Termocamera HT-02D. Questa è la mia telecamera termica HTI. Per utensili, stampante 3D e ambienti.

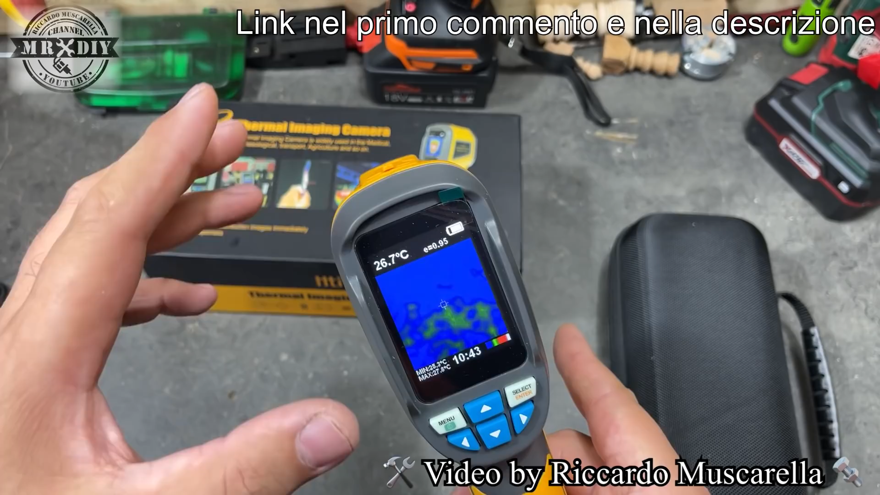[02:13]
On screen: spot 26.7°C
immagini che di salvarle su questa scheda scattando delle foto può lavorare con un range di temperatura compreso fra meno 20 e più 300 gradi ed ha una
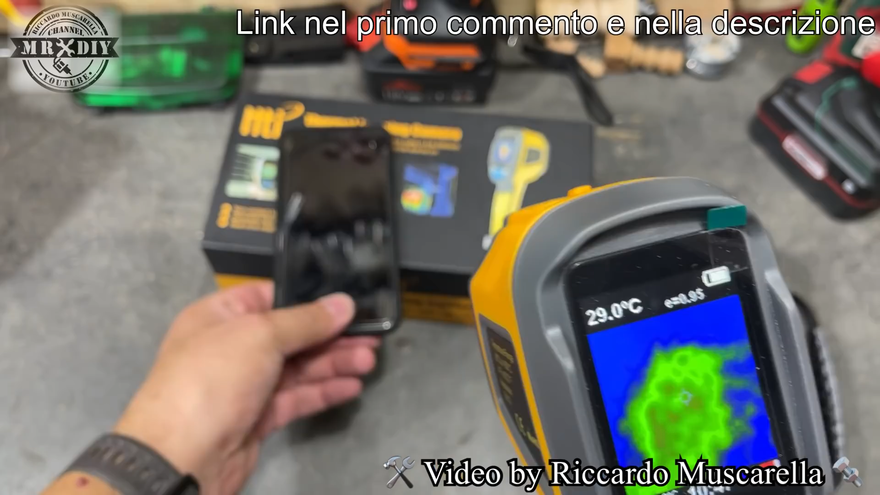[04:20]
On screen: spot 29.0°C
quindi il rosso appare la temperatura più elevata adesso io farò fare un lavoro a questo telefonino in modo da poterlo sul riscaldare facendogli produrre un video quindi in questo caso gli richiediamo un lavoro al processore che sicuramente sul riscalderà lo stesso dispositivo e vedremo fra poco la differenza allora nel frattempo guardiamo il menu
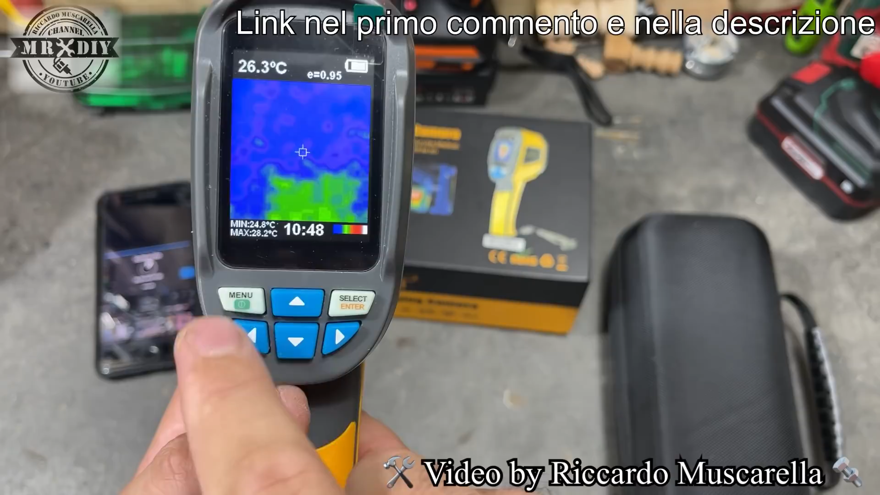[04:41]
On screen: spot 26.3°C, max 28.2°C, min 24.8°C
allora abbiamo la possibilità di entrare all'interno di un menu che ci permette di agire su diverse impostazioni
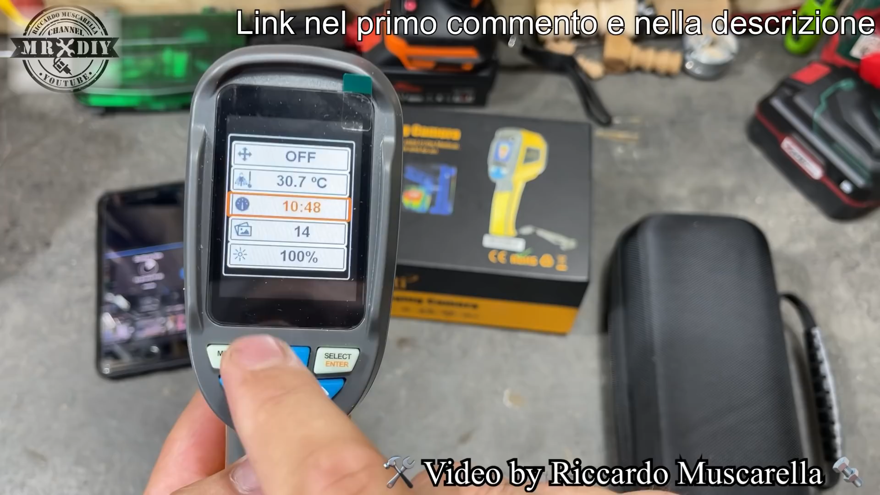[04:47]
questo per esempio è il menu che ci permette di cambiare il colore che vogliamo vedere
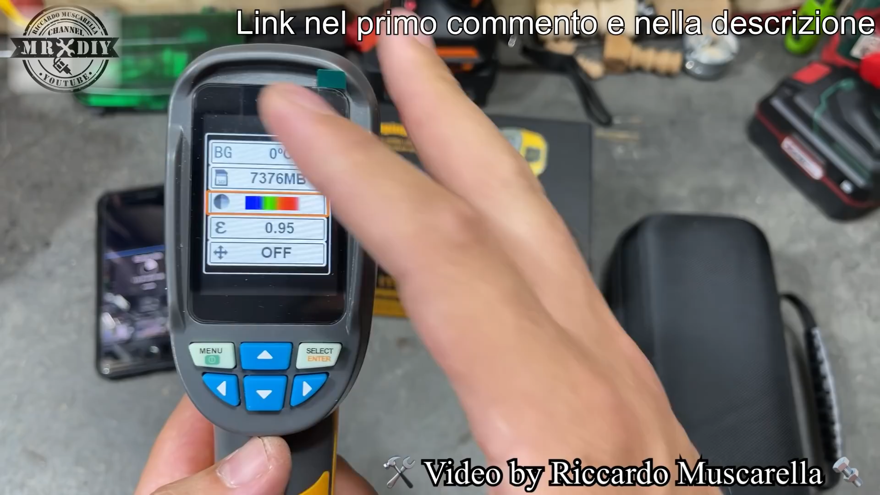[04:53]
sul display in base alle misurazioni premendo su select abbiamo la possibilità di variare in quel caso era su una scala di colori che vanno dal blu al verde rosso arancione bianco eccetera questa è una scala di colori che parte dal nero arriva bianco passando da blu arancione
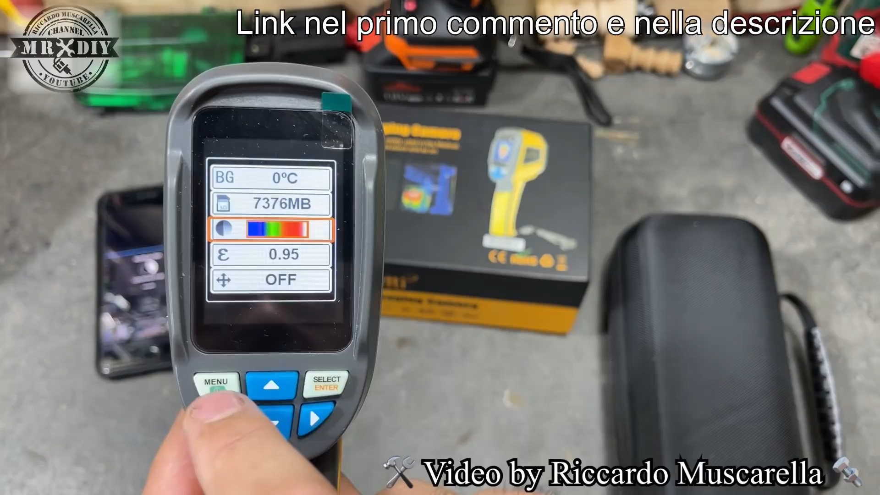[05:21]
giallo eccetera poi abbiamo la tonalità che va dal bianco al nero e la tonalità che va dal nero al bianco per poi tornare insomma quelle che abbiamo già visto poco fa quindi utilizziamo questa con il verde che quella che mi piace di più e vediamo le altre funzioni abbiamo la possibilità anche di avere dei riferimenti perché la temperatura va fatta in base al tipo di superficie che dobbiamo misurare nel frattempo guardiamo pure il telefonino che come vedete si sta riscaldando molto di più rispetto a poco fa perché sta lavorando quindi adesso ci restituisce un immagine con queste parti più rosse poco fa era tutto verde allora torniamo al menu perché nel frattempo il telefonino
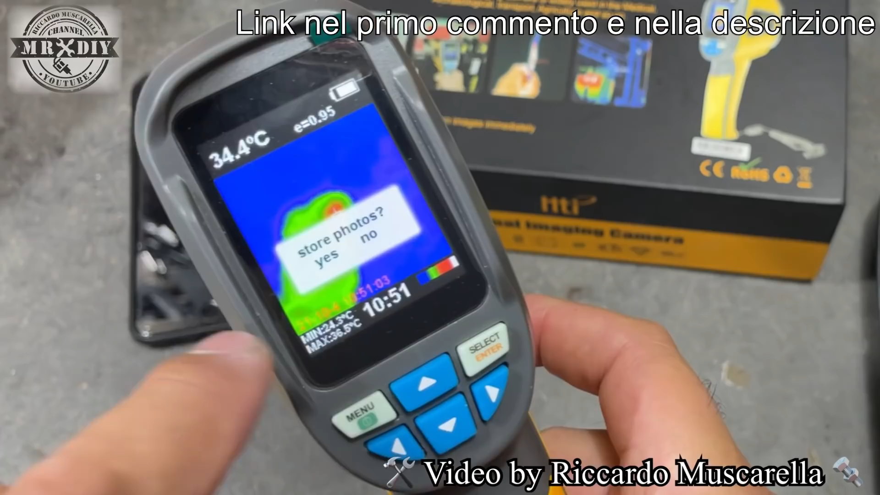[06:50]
On screen: spot 34.4°C
spettro di colori appare la richiesta di salvataggio con il tasto menu corrispondente alla posizione di yes la salveremmo invece premendo il tasto select in questo caso che corrisponde al no la cancelleremmo quindi salviamola in questo modo viene salvata sulla memory card è la stessa cosa se utilizziamo l'immagine miscelata quindi l'immagine termica con l'immagine ripresa dalla telecamera normale in questo caso verrà salvata con l'immagine sovrapposta quindi salviamo anche queste adesso facciamo la prova per esempio con questa pistola per colla a
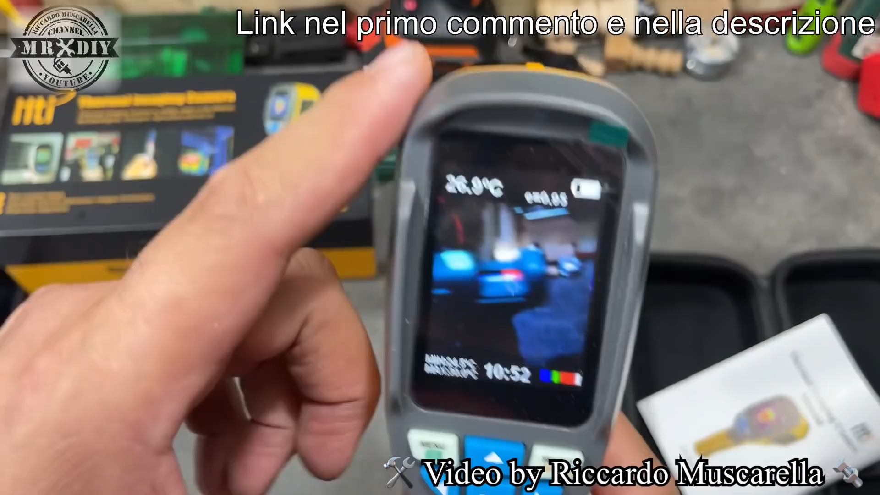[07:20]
caldo con la telecamera termica individueremo sicuramente qual è il punto più caldo però utilizzando la visione mixata in questo caso riusciamo a decidere esattamente di quale punto vogliamo conoscere la temperatura perché in alto a sinistra cioè fare la temperatura esatta riusciamo ad inquadrare il punto esatto e vedere che in questo punto per esempio raggiunge 91 gradi cosa che non riusciremmo a fare se impostassimo
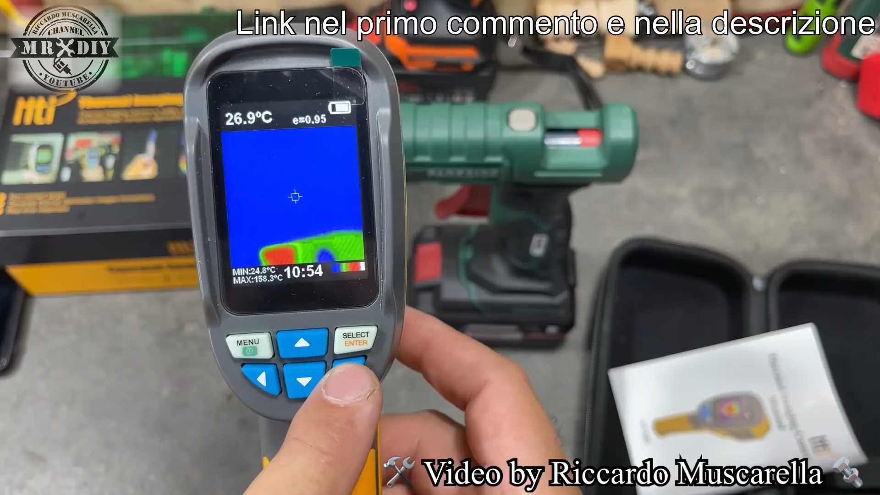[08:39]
On screen: spot 26.9°C, max 158.3°C, min 24.8°C
tipo di visione perché ci indica esattamente il punto più caldo utilizzando un solo tipo di inquadratura e la miscelazione serve proprio a questo ad individuare dove si trova il punto facendoci un'idea miscelando l'immagine quale punto si tratta con esattezza adesso vediamo le immagini che ho salvato nella memoria correndo come potete vedere abbiamo l'inquadratura di una stampante 3d il mio volto questo è il motore della mia macchina
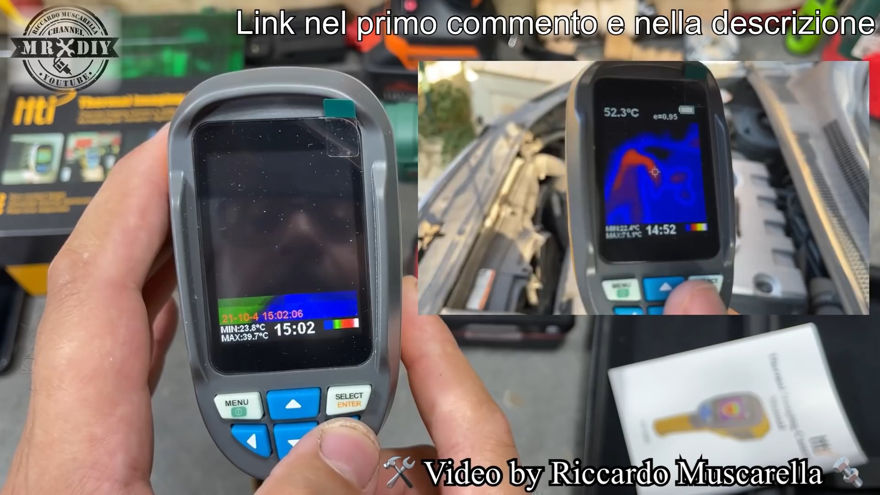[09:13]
questo è un biberon questo sono io e queste sono le riprese che abbiamo fatto adesso quindi il telefonino e adesso scattiamo una foto anche alla pistola per colla a caldo che nel frattempo si sta raffreddando perché si è spenta quindi chiede di salvare dico di sì e in questo caso la troveremmo all'interno
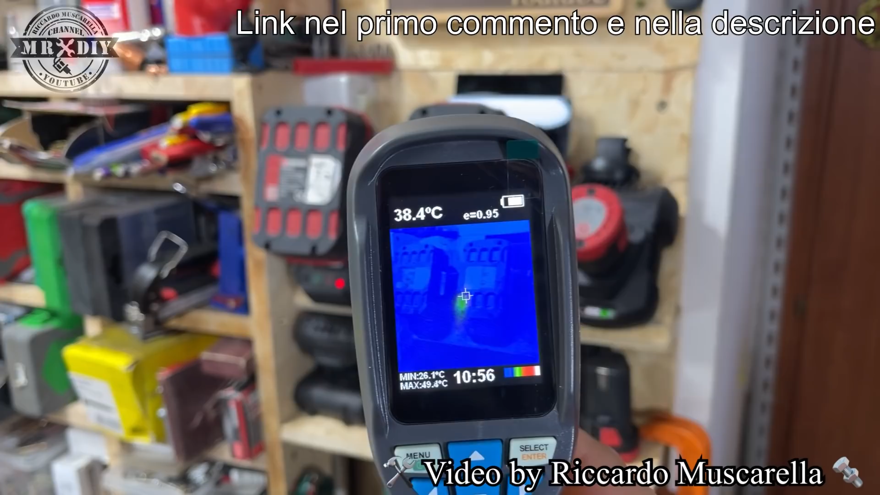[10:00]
On screen: spot 38.4°C, max 49.4°C, min 26.1°C
riscaldando ovviamente è quella che ancora è in fase di carica le altre due hanno già raggiunto il massimo del livello di carica e quindi in questo caso l'alimentatore è caldo e può esserci utile anche per trovare eventuali sul
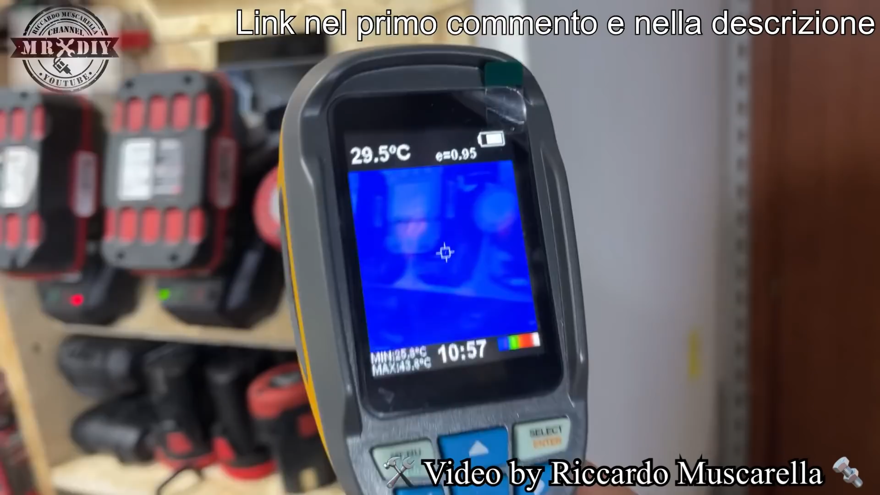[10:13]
On screen: spot 29.5°C
riscaldamenti su alcuni cablaggi come in questo
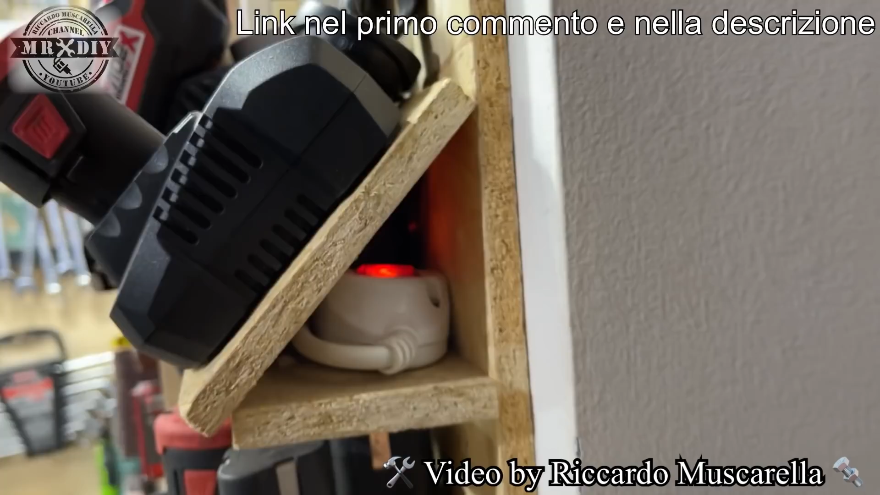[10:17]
caso non provo chino eccessivo sul riscaldamento quindi puntando in questo modo la telecamera vediamo che la temperatura
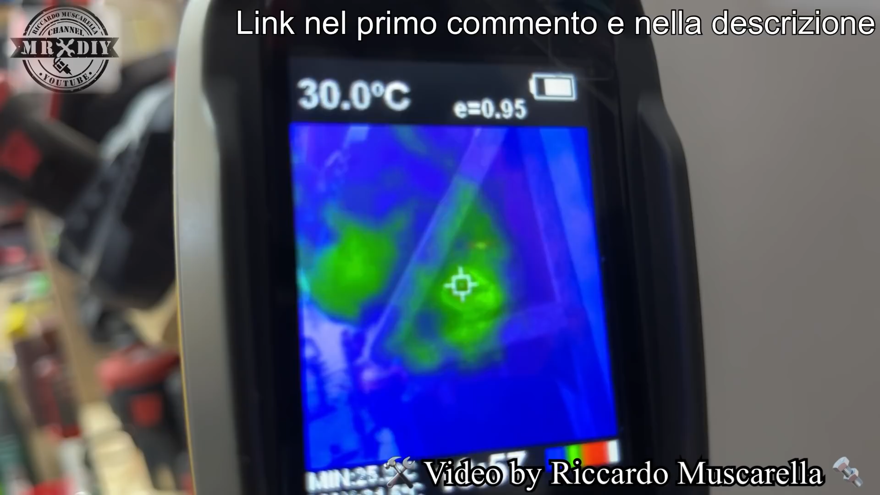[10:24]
On screen: spot 30.0°C
praticamente quasi uguale a quella della temperatura ambiente sulla
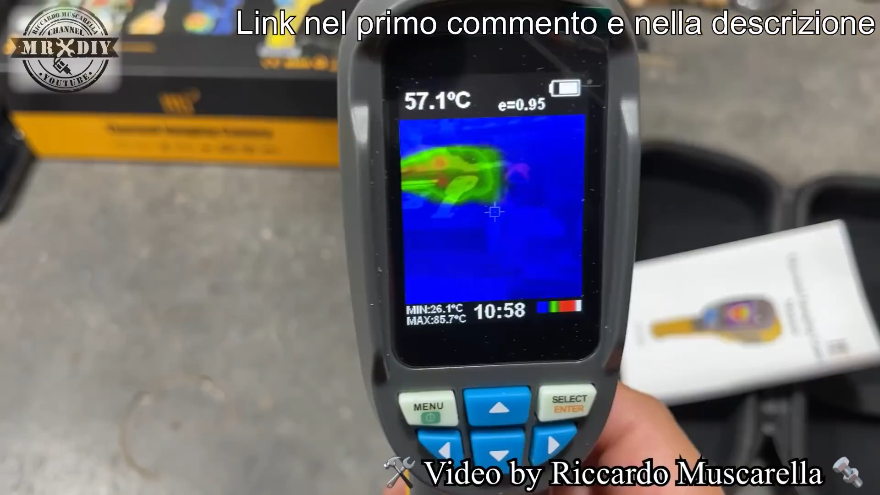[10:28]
On screen: spot 57.1°C, max 85.7°C, min 26.1°C
parte bassa del display viene riportato l'orario sulla parte alta viene riportata la temperatura è ovviamente anche
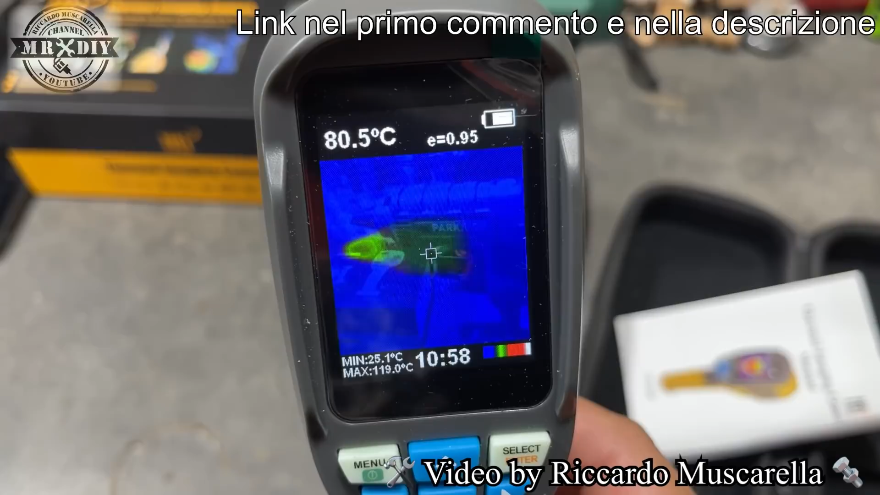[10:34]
On screen: spot 80.5°C, max 119.0°C, min 25.1°C
che il livello di carica della batteria è il riferimento dell'impostazione che abbiamo dato con i valori che abbiamo visto poco fa
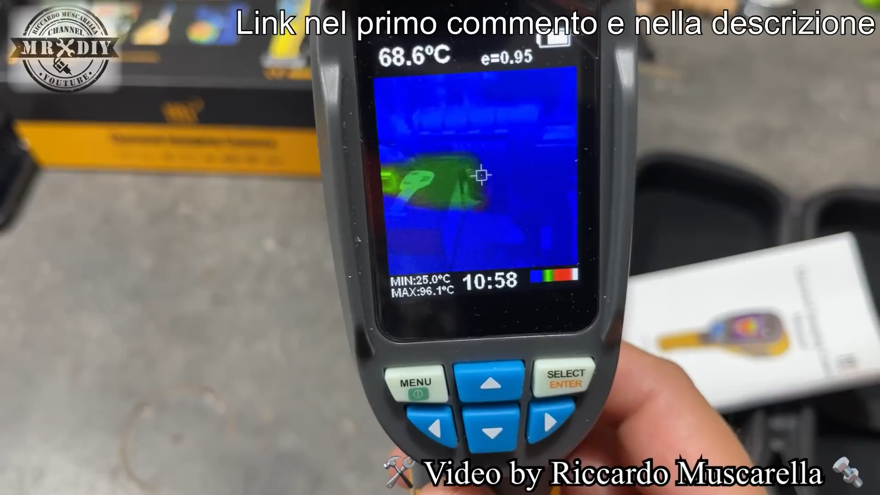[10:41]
On screen: spot 68.6°C, max 96.1°C, min 25.0°C
e sulla parte bassa a sinistra abbiamo la temperatura massima e la temperatura minima misurate e questo quindi è il funzionamento di questa termocamera un video semplicissimo avevo il piacere di farvi conoscere questo prodotto perché in tantissime